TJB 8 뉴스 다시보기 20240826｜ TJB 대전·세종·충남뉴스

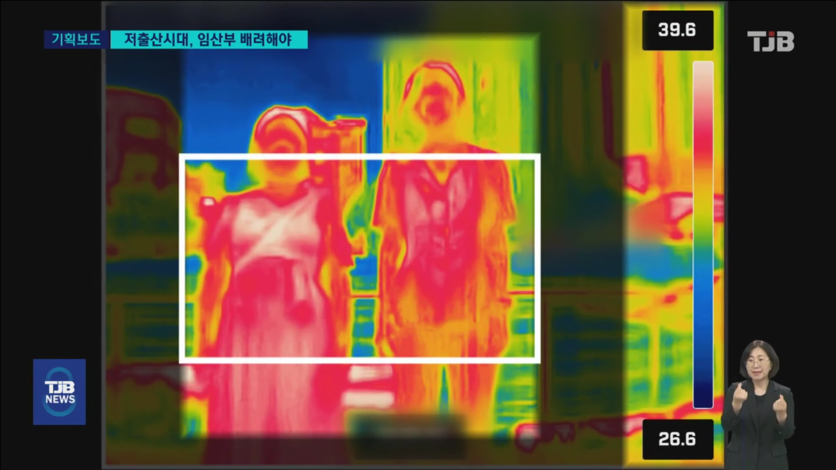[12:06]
초반엔 체온이 비슷했지만 야외에서 10분 정도 지나자 40도에 해당하는 흰색 부분이 기자에 비해 임신부에게 훨씬 많이 나타났습니다.
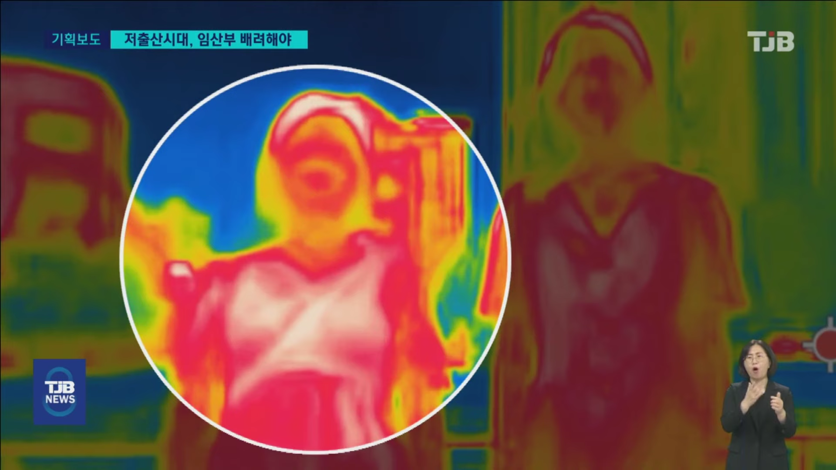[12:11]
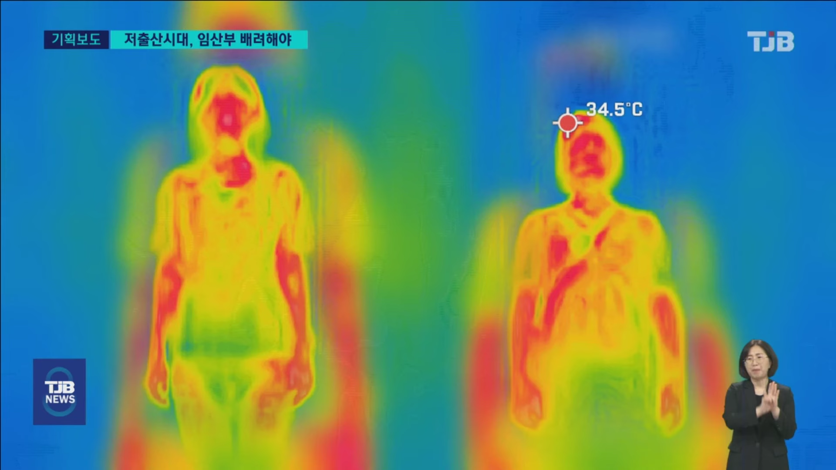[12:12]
On screen: spot 34.5°C
임신부의 체온이 훨씬 빠르게 상승하는 겁니다.